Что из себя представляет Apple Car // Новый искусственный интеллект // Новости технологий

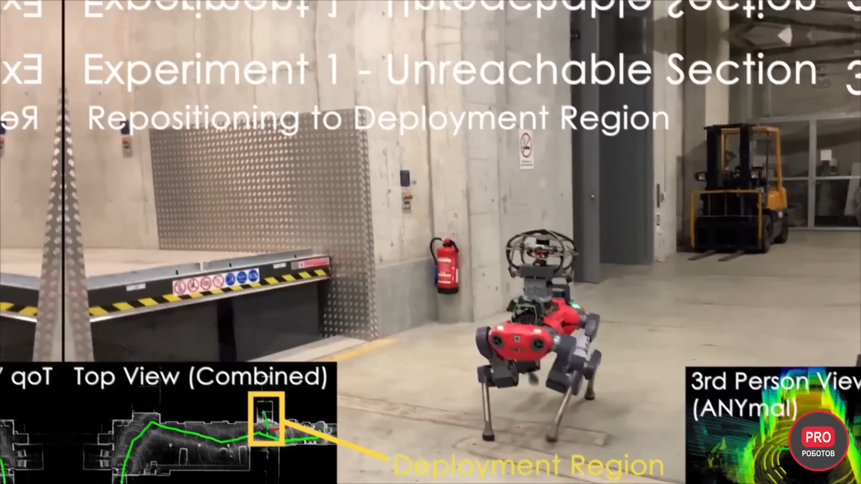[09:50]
Лаборатория робототехнических систем той же технической школы тестирует возможности сотрудничества робота на ногах и дрона, способных к совместному картографированию и планированию маршрута исследования.
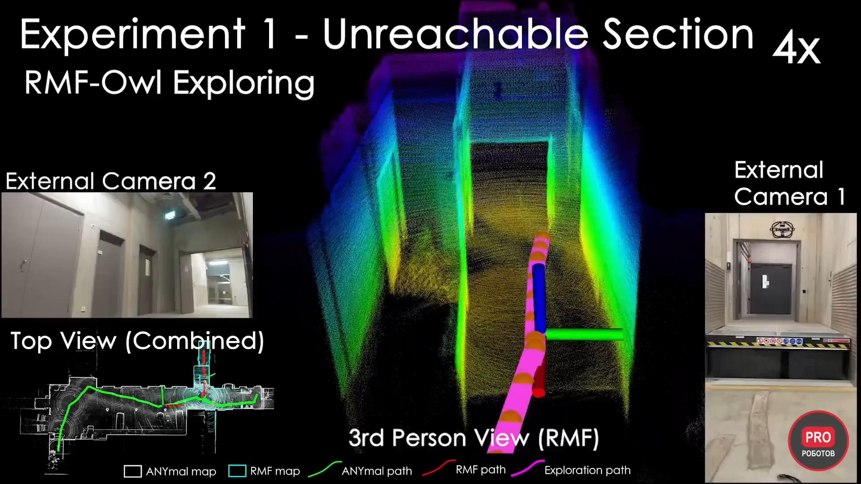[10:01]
Система должна использовать сильные стороны двух роботов.